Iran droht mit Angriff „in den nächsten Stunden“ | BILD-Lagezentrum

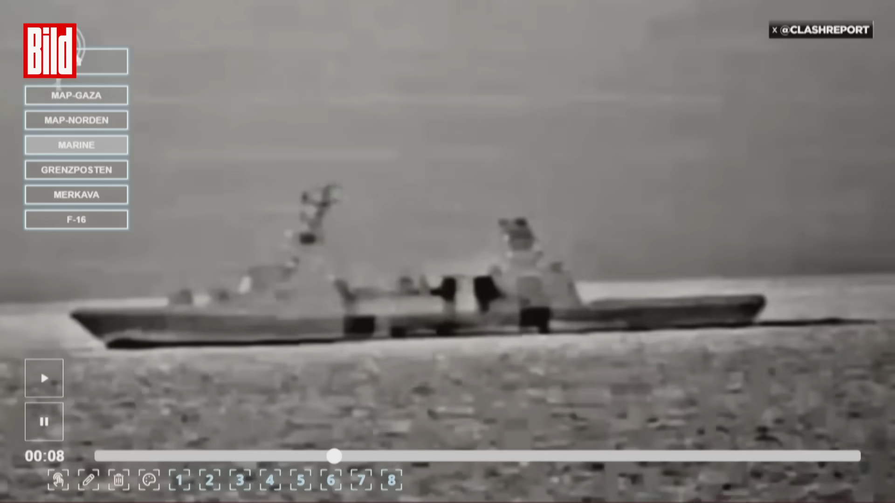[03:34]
Hier vorne sehen wir es also, mit ihrer Bordkanone direkt in Richtung Gaza zu feuern und dort entlang des Küstenstreifens eben Ziele der Hamas anzugreifen.
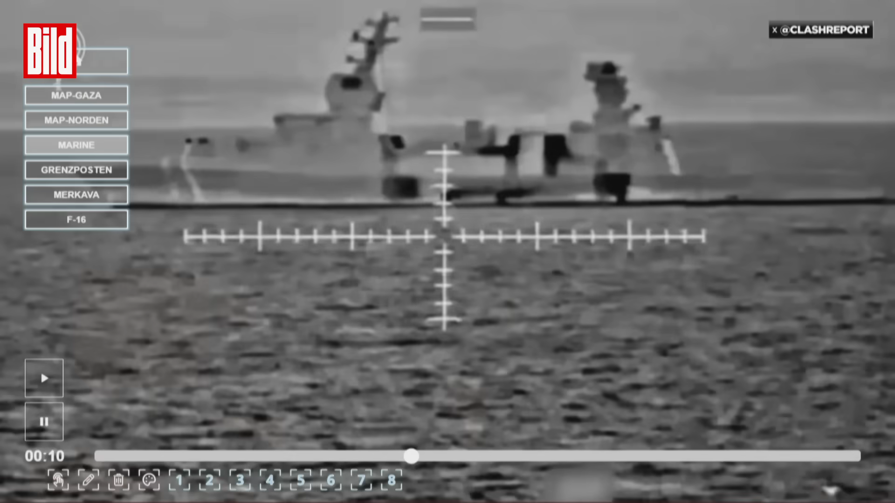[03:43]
Wir wissen, die Hamas hat in den letzten Tagen, oder vor allem am 7. und 8. und 9. Oktober, immer wieder versucht, hier sehen wir es, Israel anzugreifen vom Meer aus.
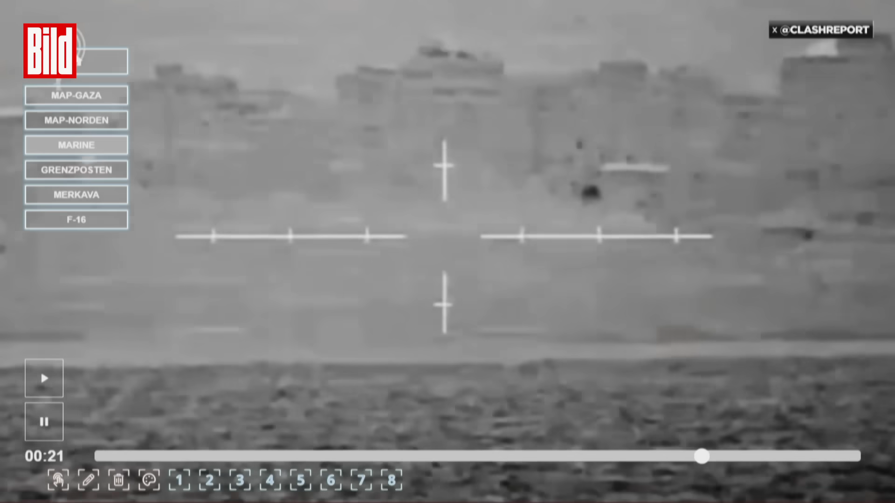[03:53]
Das heißt, es gab Infiltrationsversuche, dass man mit kleinen Booten losgefahren ist vom Gazastreifen aus, aus diesen großen Stränden, die wir sehen es hier, und dann eben an kleinen Stränden und an Kibbutzen in Israel gelandet ist,
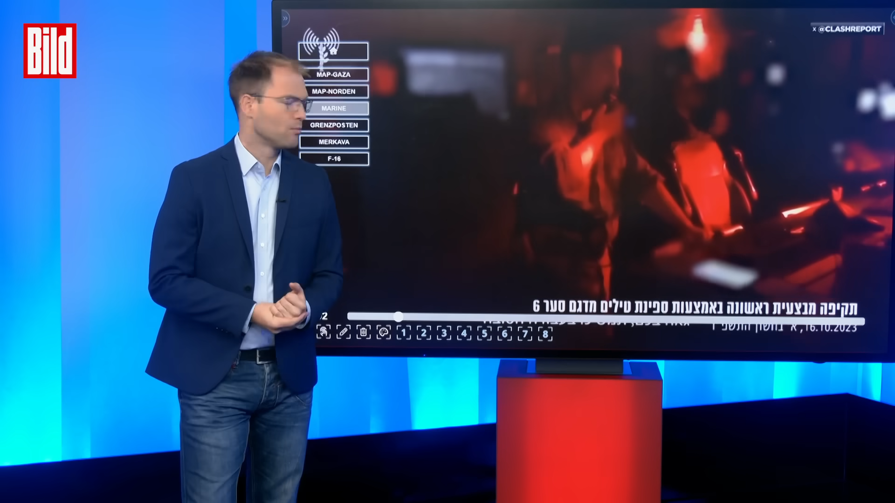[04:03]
um dort eben den Terror zu verbreiten, weit hinter der Grenze.
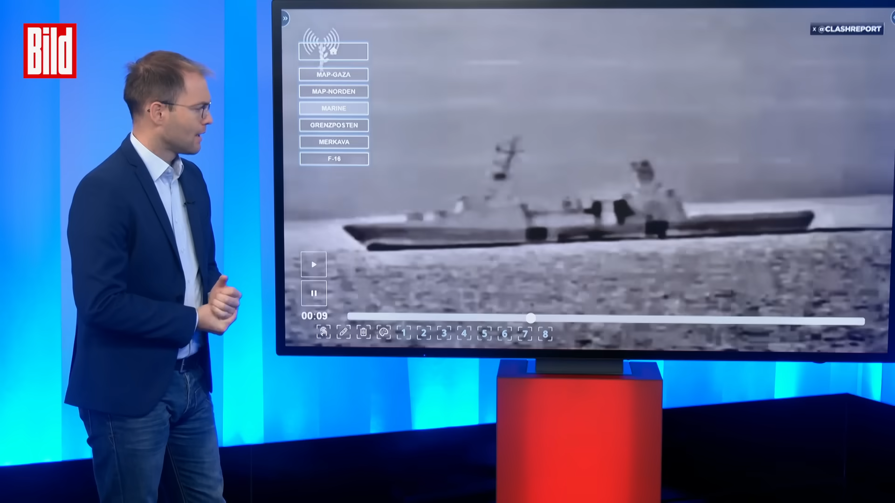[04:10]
Und insofern ist die israelische Marine hier auch involviert, jetzt zum einen natürlich die Seegebiete zu schützen und zum anderen aber dafür zu sorgen, dass keine weiteren Terrorboote eben ablegen. Und was wir hier ganz gut sehen,
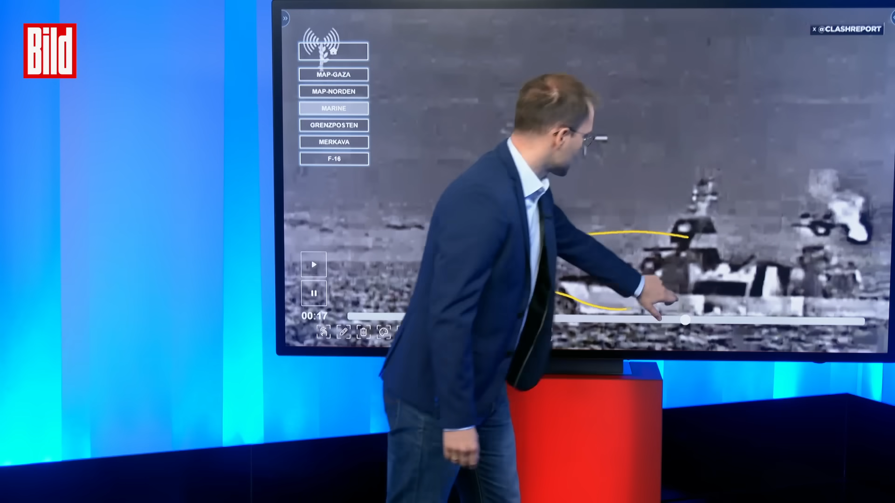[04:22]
ist tatsächlich hier vorne die Korvette und im Hintergrund eben die Küste von Gaza und hier eben die Explosionen, die dort immer wieder erscheinen. Das ist also der Teil von See aus,
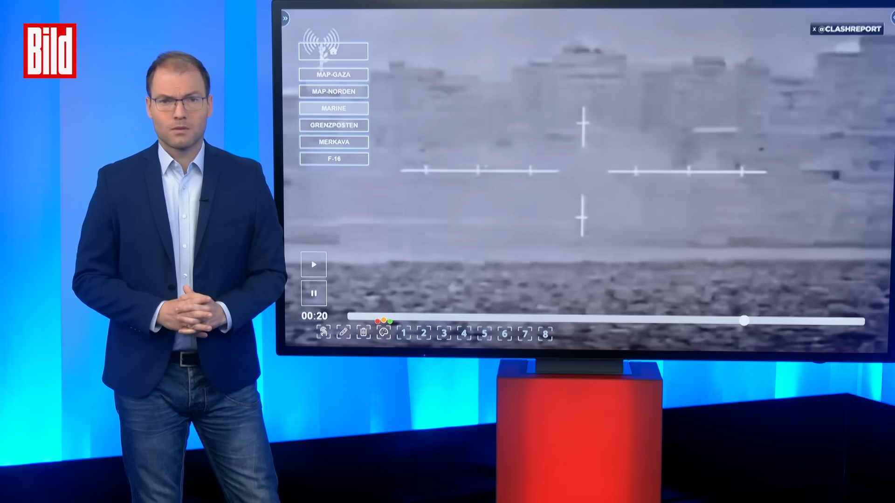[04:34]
der eben auch bekämpft, oder von See aus, wie auch gekämpft wird, gegen die Hamas. Wir gucken uns aber am Ende jetzt auch noch die Vorbereitung der Landoffensive an. Und hier gibt es ein sehr interessantes und spannendes Phänomen, nennlich,